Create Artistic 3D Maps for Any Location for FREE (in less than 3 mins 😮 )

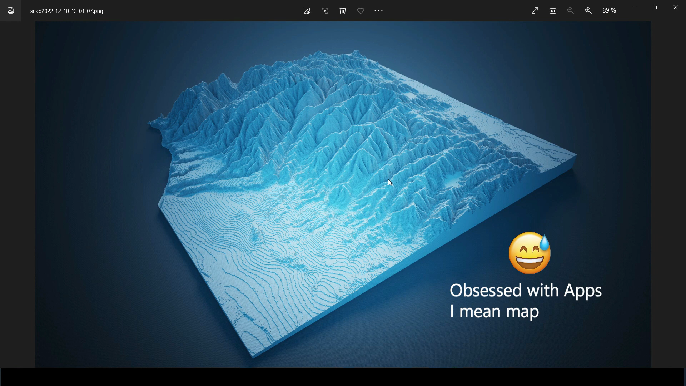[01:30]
the first one is a DM I know that a lot of you know what is a DM but I got some questions people asking me what is a DM it's basically a digital elevation model that's you know that's a topography that's the simplest way to explain that but it is a raster topography it's not like different contours Victor contours but it's a raster in which you have an elevation value in each one of
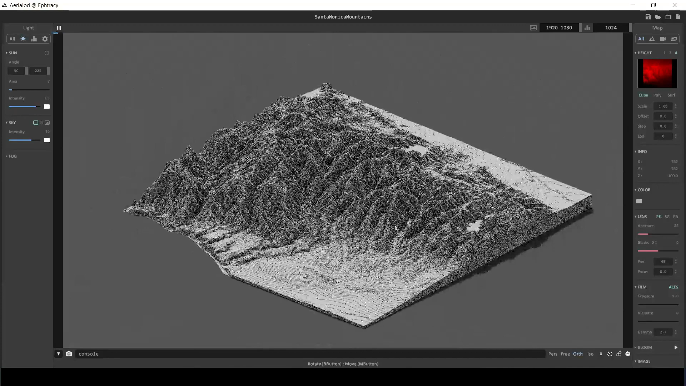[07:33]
to do some exaggeration on the elevation you can do that and you can see that I make this one a little bit higher and maybe this
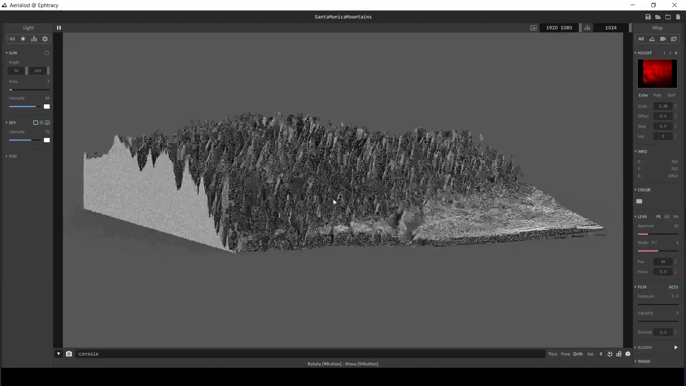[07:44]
is something that you want to do or I can offset this one with you can see maybe this you want it to be a little bit higher there and like I've mentioned that I'm not sure if I mentioned this or not but you can
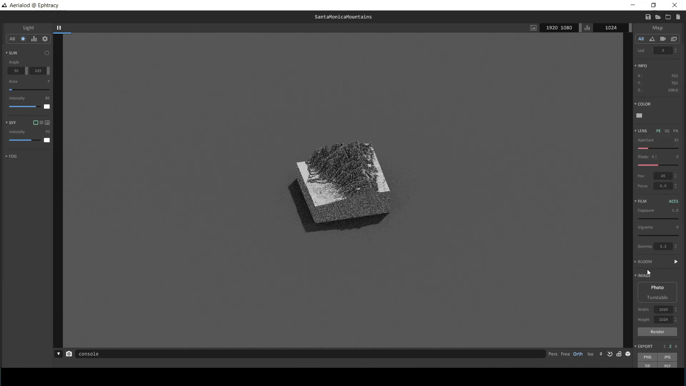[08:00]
export this to maybe you're interested in making this like a printable model and one of the extensions supported by 3d printers I think is the dot p ly extension which
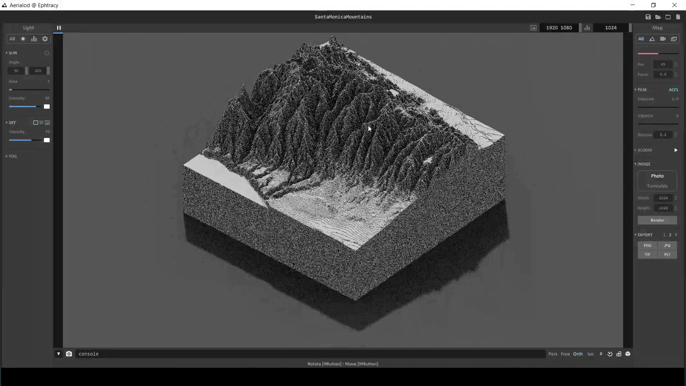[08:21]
is a known 3d format like dot obg or for us in the industry dot dxf for wireframes but this is a really known format so maybe you want to make these cool models and you just put them there in your house
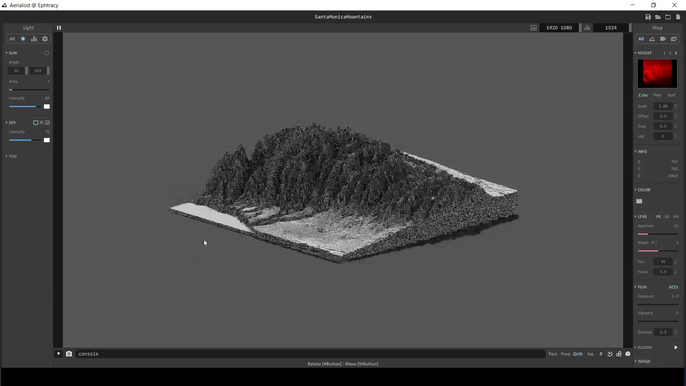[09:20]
or maybe a little bit less maybe one so I want that the real scale to be there and another way here you can see that let's play around with some of these so this is what the option is doing um so you can see that it starts to um you know you get an idea about how this works so you need to leave it a little bit to render but it's not changing a lot of things and um yeah but these are basically
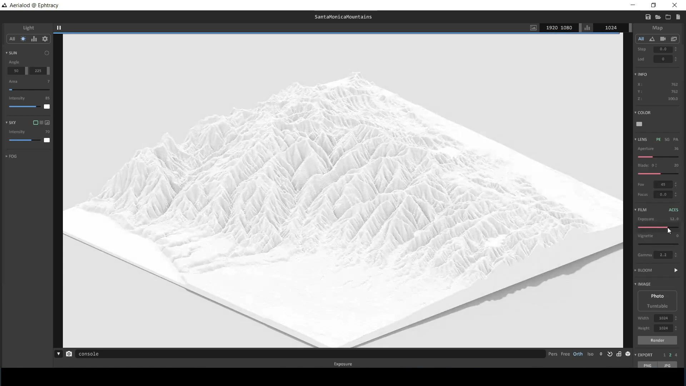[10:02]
for all the lenses as if you're having a camera and you're looking at this map how you want that to be rendered out but then what I like about this is like you can play around with the exposure and this option here is also cool you can just make um you know like change the diff the focus or if that's the right way to call it and maybe we want to make the color off this one a little bit bluish like you've seen in the first image that I've shared or green so uh okay and if we go to all in here maybe you want to have a sun
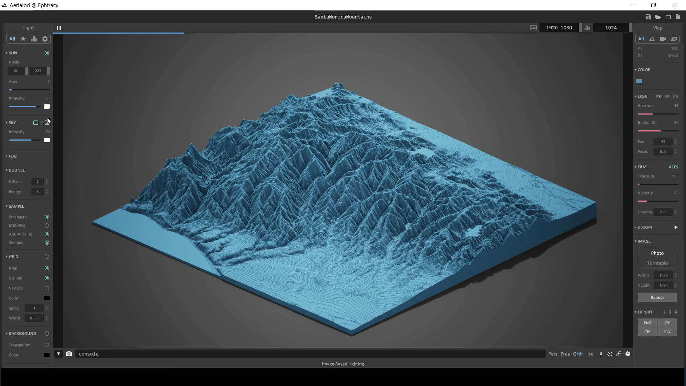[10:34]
and um we can go and change the intensity of the sun by the way if you look up I think you will be able to see a sun I can change this to perspective and that's how I like it so you can see now that we have like some sort of a sky we
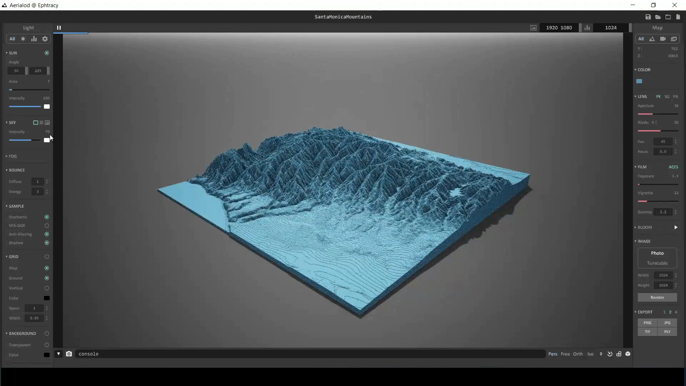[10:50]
can change the sky color to maybe this bluish color and you can see and that's gonna reflect in here this a little bit so maybe you can make this gray or something with a reflection of the sky it's gonna be cool and you can see you just need to play around with this one it's not really that hard to use and um so we can go you can see
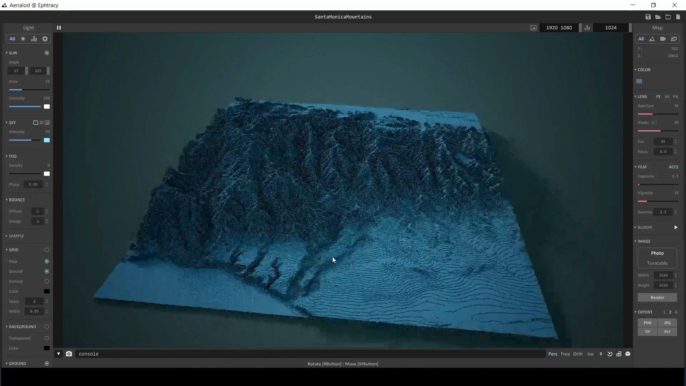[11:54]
um the sun so you can see that the shadows are a little bit more to the side now and the the the one that the 3d uh map now looks really cool for me and maybe we can change this angle also if we want that and um yeah and then you can choose whatever orientation that you want so uh one way to do that is you click on this one it's it makes things easier and you can rotate this one maybe